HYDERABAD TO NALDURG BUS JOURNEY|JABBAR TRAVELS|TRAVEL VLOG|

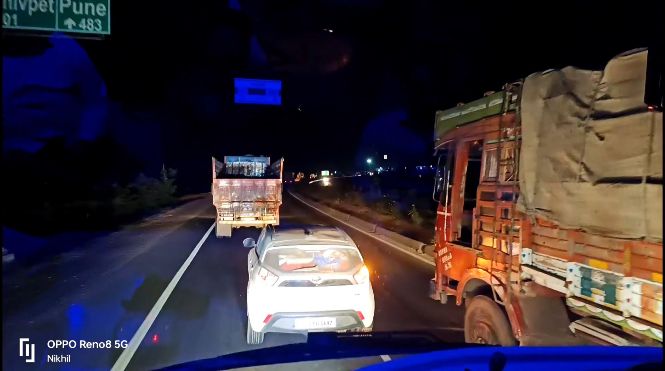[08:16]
दूसरा मारो ना बदल के, हॉर्न दूसरा मारो ना. आता क्या दूसरा? देख हॉर्न आ रहा है.
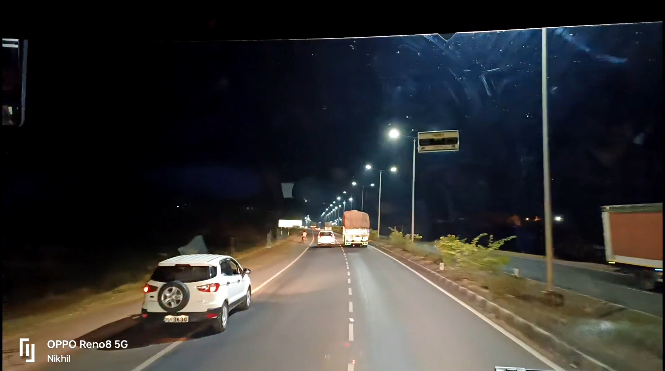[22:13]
ఎగ్జాక్ట్ హుమ్నాబాద్ దాటామన్నమాట. హుమ్నాబాద్ దాటగానే ఇక్కడ ఫ్యూయల్ స్టేషన్కి వచ్చాం. ఫ్యూయల్ కొట్టిస్తున్నాం ఫ్యూయల్.